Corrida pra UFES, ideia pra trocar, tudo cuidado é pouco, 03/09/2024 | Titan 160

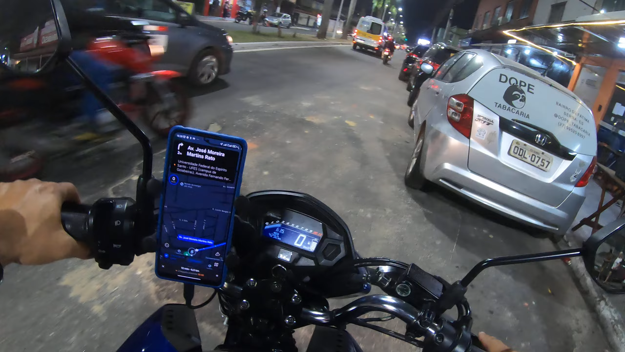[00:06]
Salve, salve, rapaziada. Segunda corrida da noite. Dessa vez vamos lá pra UFES, hein.
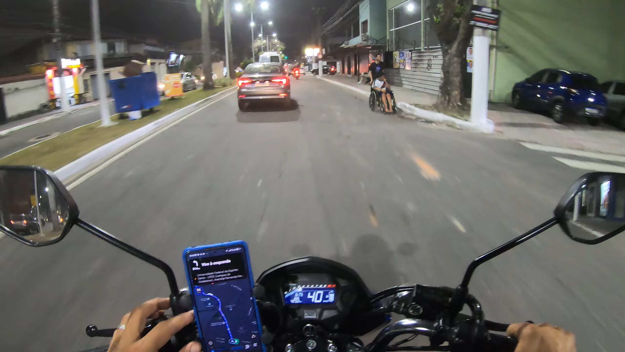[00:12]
Corridinha pra UFES é corrida boa, que é rápida, sem trânsito,
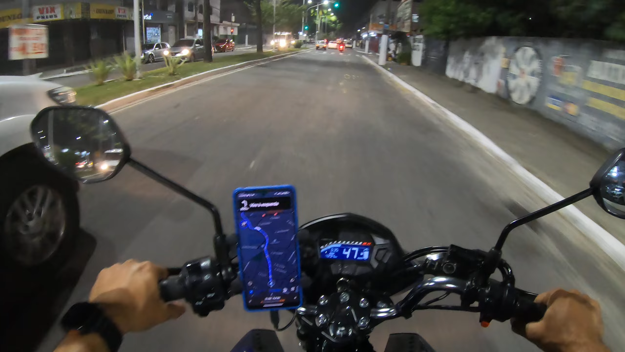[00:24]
tranquilo. Tem trânsito, mas é um trânsito que flui.
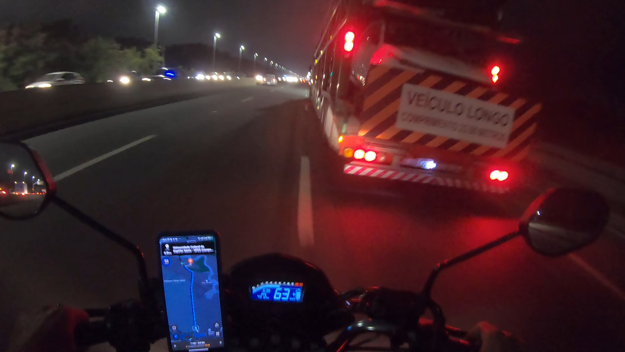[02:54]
Ó, o trânsito. Trânsito daquele jeito. Vamos ver se a noite vai ser boa hoje. Ontem foi boa, ontem eu gostei. Pouco mais de 2 horas, 2 horas e 10. Rendeu um valorzinho bacana, bem próximo ao que eu fazia no Uber de carro. A diferença é que eu não paro no trânsito, gasto bem menos.
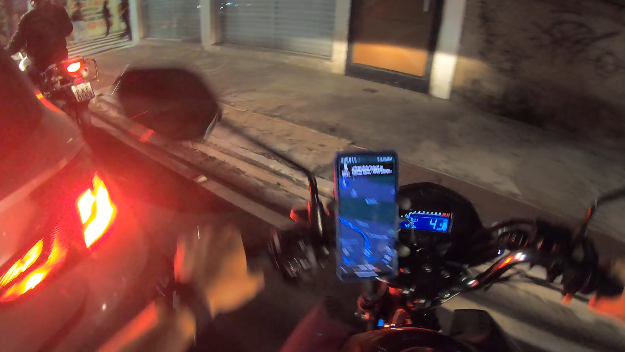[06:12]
O cara tava me vendo e fechou, velho.
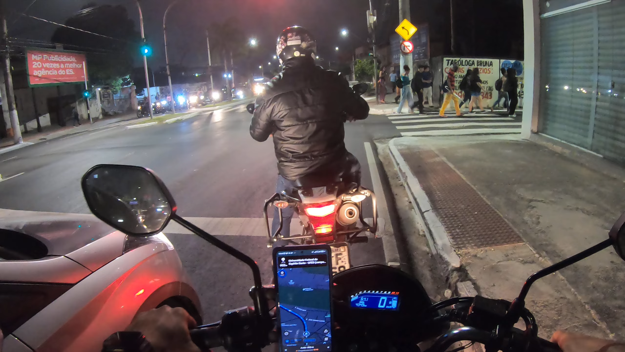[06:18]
Só pra não passar um Zé Ruela. É, tchau pra você, mané.
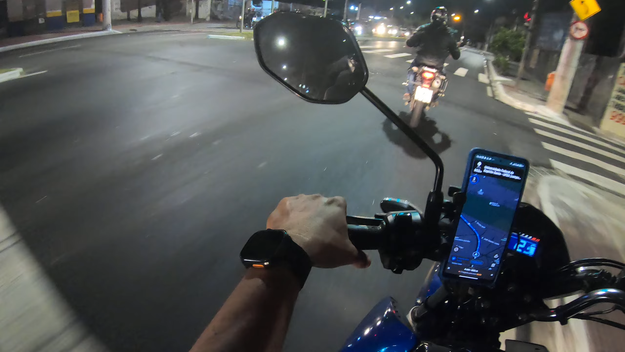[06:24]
Otário. O cara prego, né, velho? Em vez de deixar a gente passar. Sempre tem, galera, essas pessoas que atrasam a nossa vida. Mas nem vale a pena discutir tal. Deixa eu lá.